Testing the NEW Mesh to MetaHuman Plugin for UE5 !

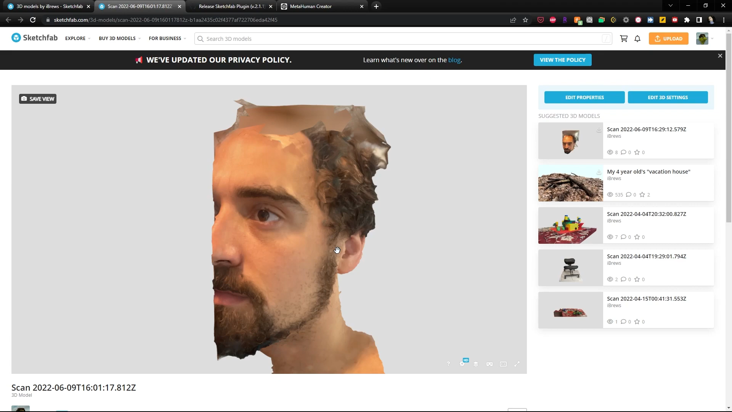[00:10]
I've been trying to do it with RealityCapture, which, as you can see, has quite a lot of detail just from some photos.
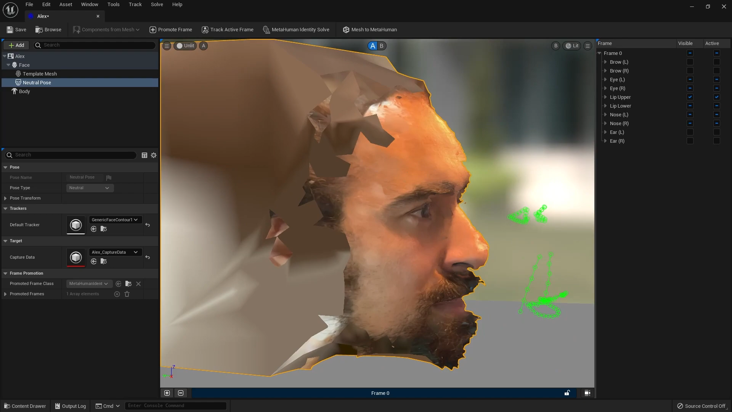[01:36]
I haven't modified these markers at all. That's just where it got them. So that's pretty good.